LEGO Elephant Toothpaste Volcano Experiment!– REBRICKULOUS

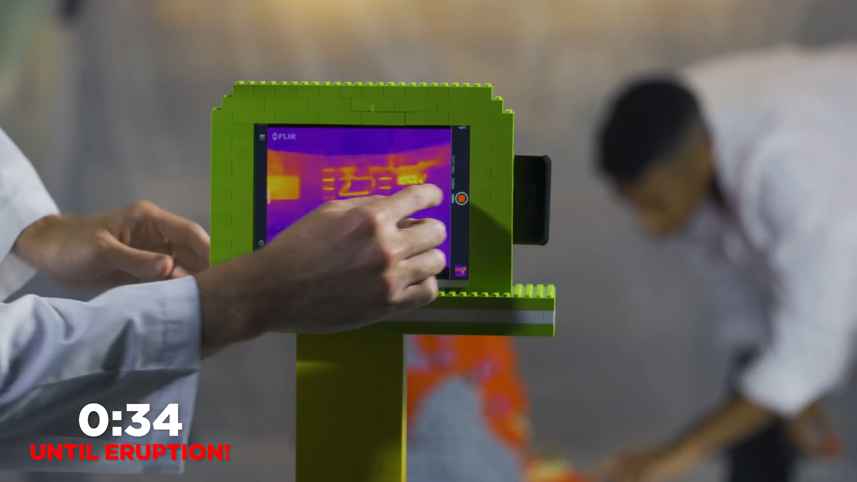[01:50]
This is going to allow us to actually see that exothermic reaction as it happens because what it does is it shows the different heat levels of whatever it's filming.
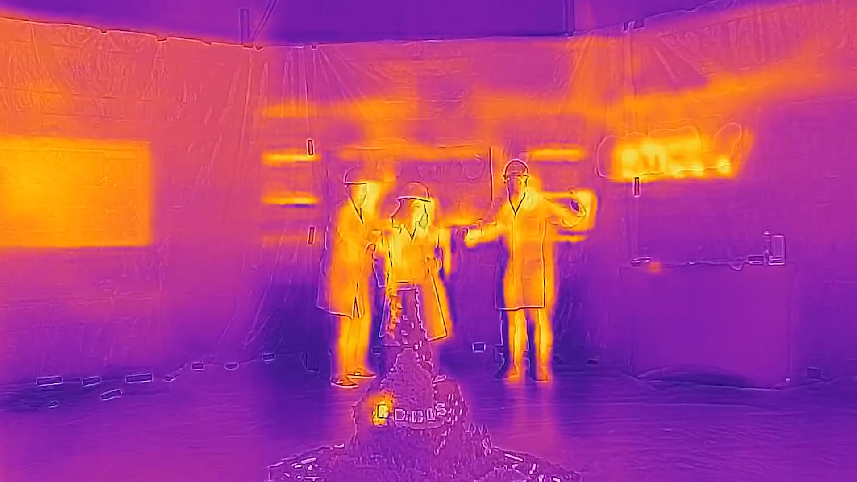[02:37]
That was amazing. Oh, it just popped up like that.
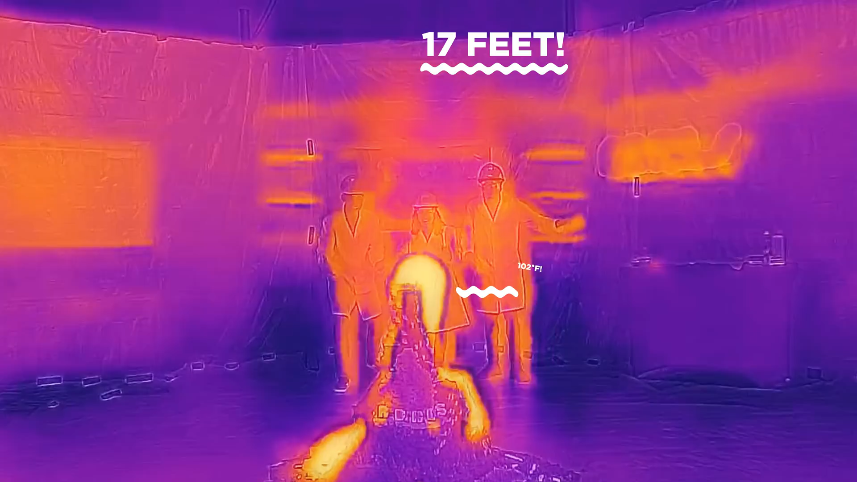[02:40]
It was, yo, it's steaming so much.